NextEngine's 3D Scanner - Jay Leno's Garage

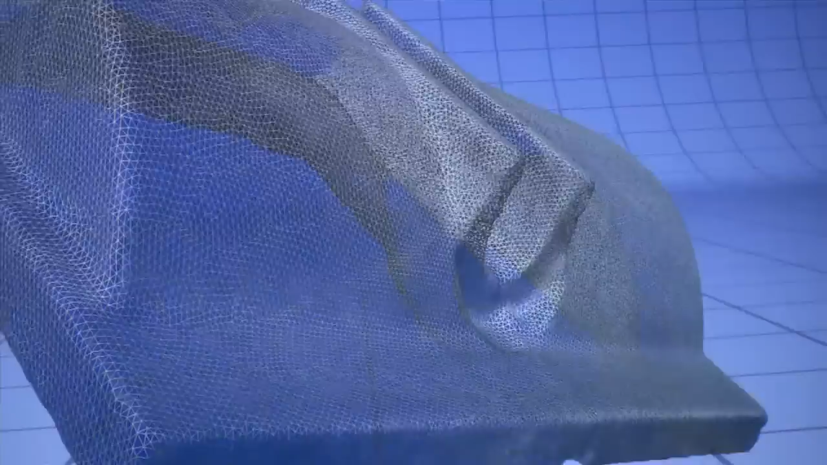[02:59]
that lets us we can make a movie with it we can do whatever but what's of interest here is that we can then take that information and